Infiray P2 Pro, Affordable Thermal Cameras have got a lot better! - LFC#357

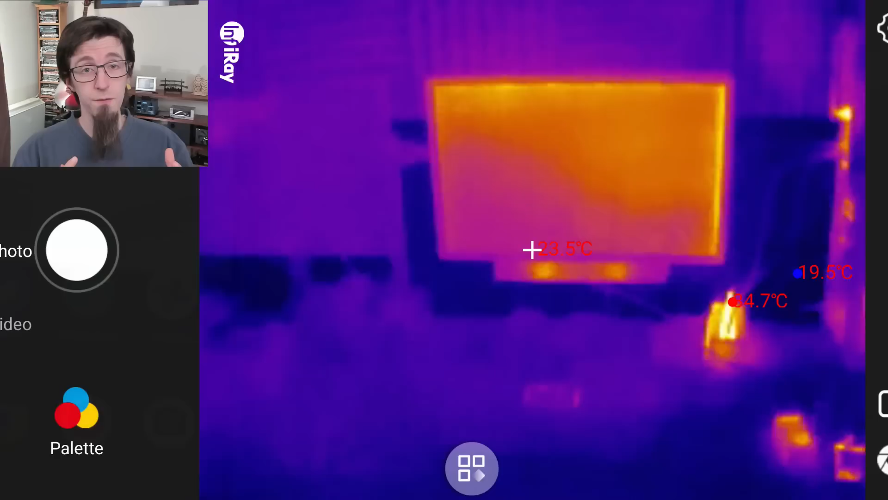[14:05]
It's vastly more convenient to use because it's smaller and powered directly off of your phone instead of having its own internal battery.
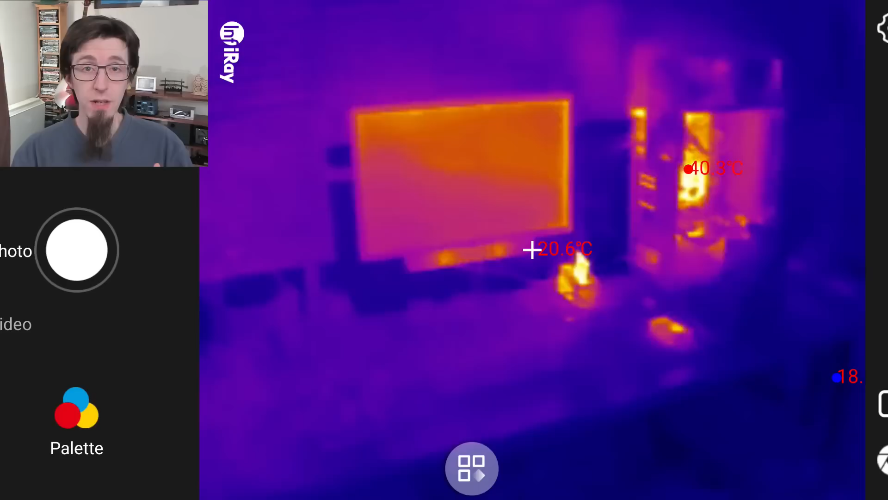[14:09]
On screen: spot 20.6°C
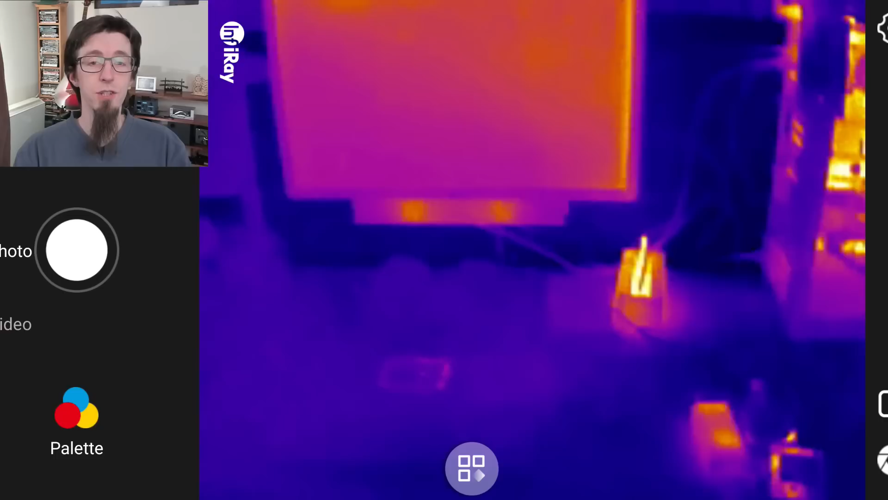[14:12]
And the software offers vastly more functionality than the old FLIR ones as well. So if you have one of these older thermal cameras, either an old FLIR one like mine or an old thermal camera built into a phone or something like that, now might be a really good time to upgrade.
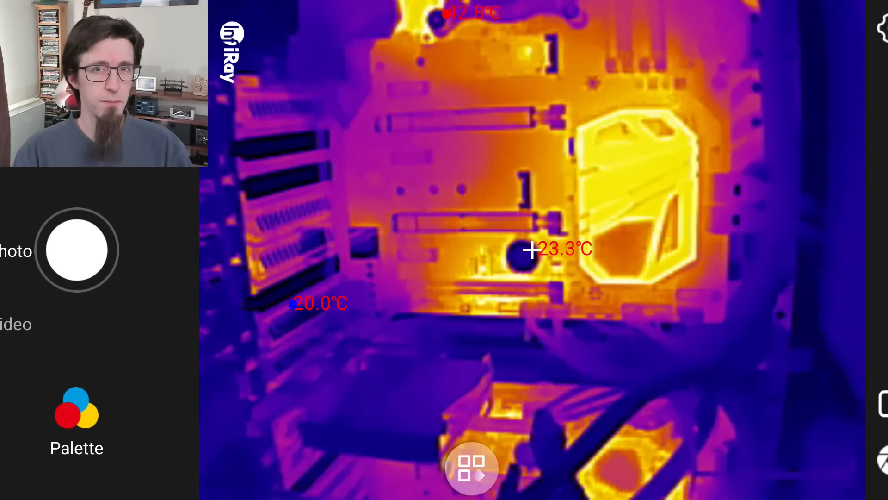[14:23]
On screen: spot 23.3°C, min 20.0°C
Or failing that, if you're getting into repair and you don't have a thermal camera yet, I cannot recommend one enough.
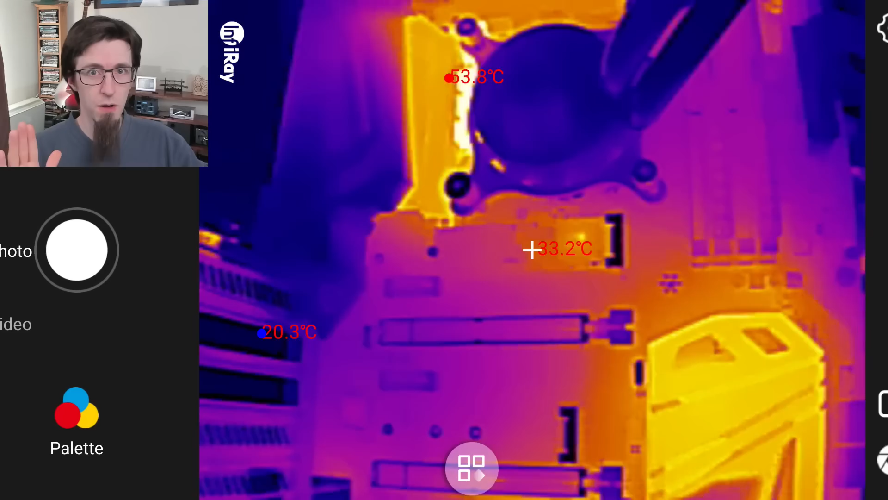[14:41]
On screen: spot 33.2°C, min 20.3°C
I could not believe the difference it made. Even if you're not using this thing for electronics and
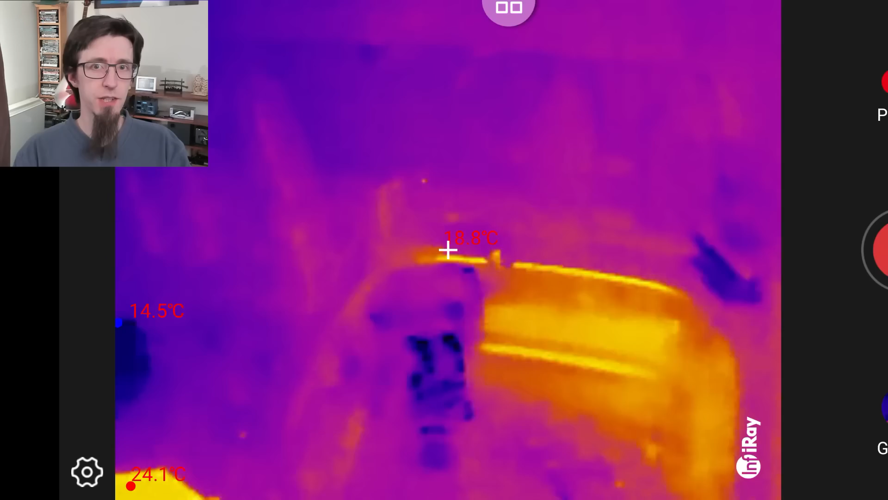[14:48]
you are either a plumber or an electrician and you want to use it for tradesmen purposes, you can also find it without the macro lens for a little bit cheaper.
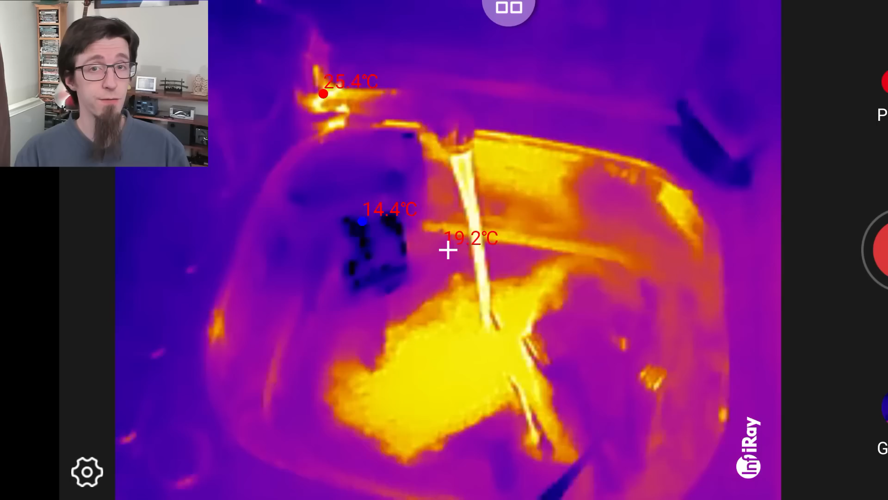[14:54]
On screen: spot 19.2°C
And as you can see from some of this stock footage that I took,
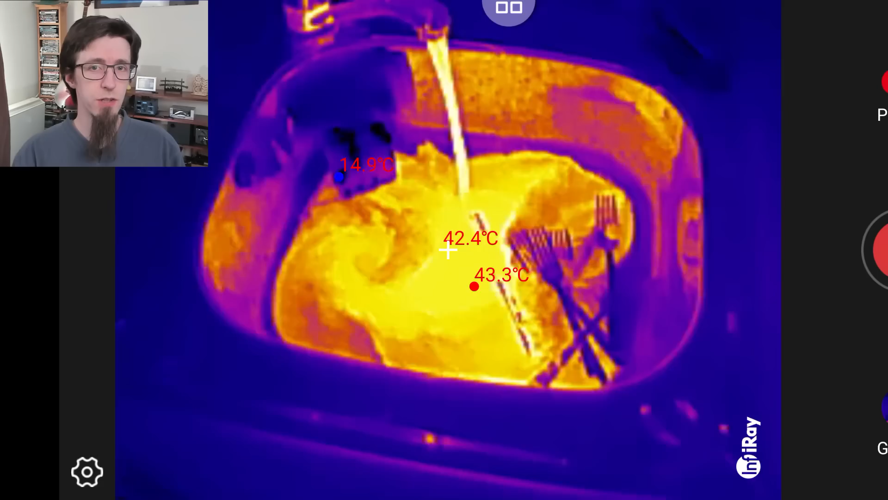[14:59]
On screen: spot 42.4°C, max 43.3°C
it's also just really good for looking at stuff. It's very funny to just point thermal cameras at all kinds of stuff around the shop and just see the heat.
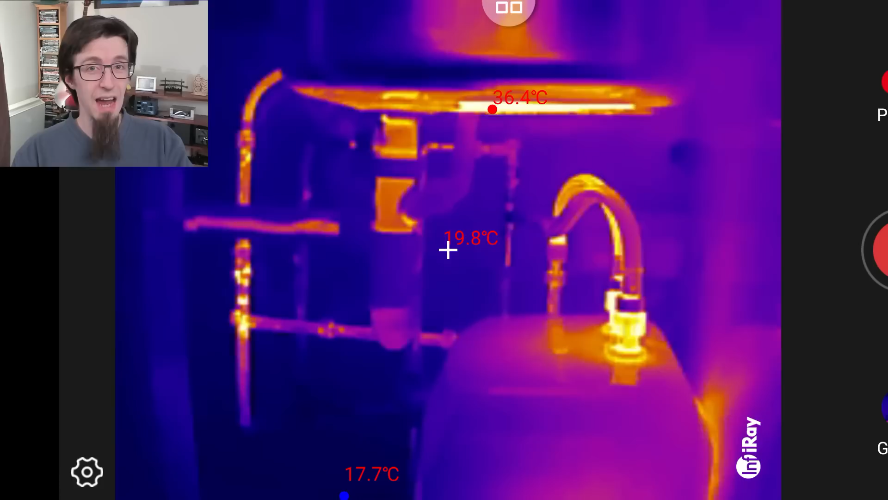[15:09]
On screen: spot 19.8°C, max 36.4°C, min 17.7°C
And my old one could do this as well,
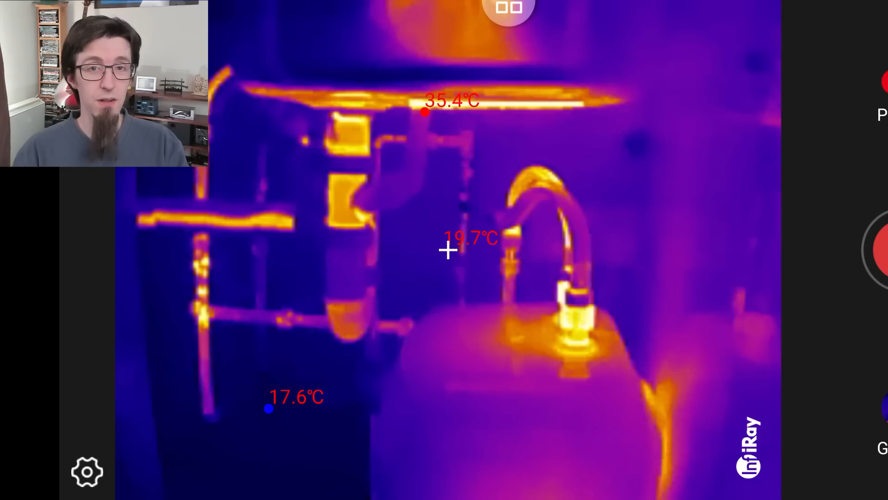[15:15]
On screen: max 35.4°C, min 17.6°C
but nowhere near this kind of detail and nowhere near this kind of accuracy with actual thermal measurements on screen as well.
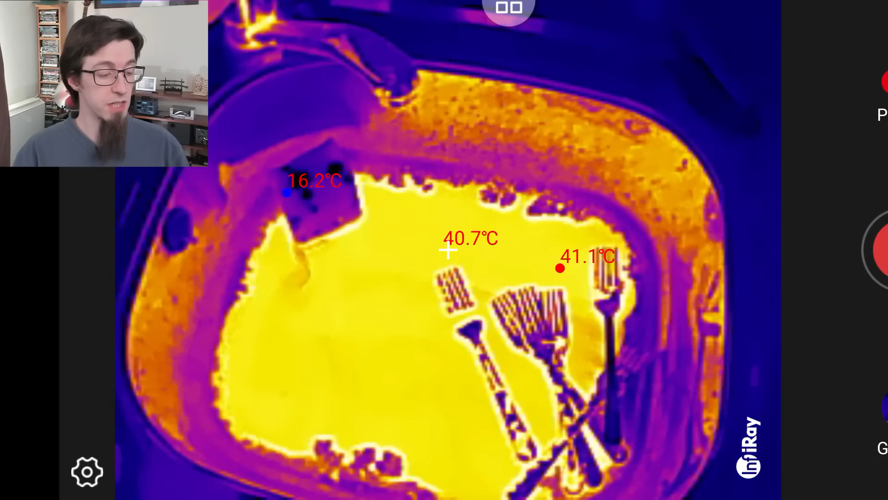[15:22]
On screen: spot 40.7°C, max 41.1°C
But despite this, I think InfraRay have a very clear vision on who their target market is.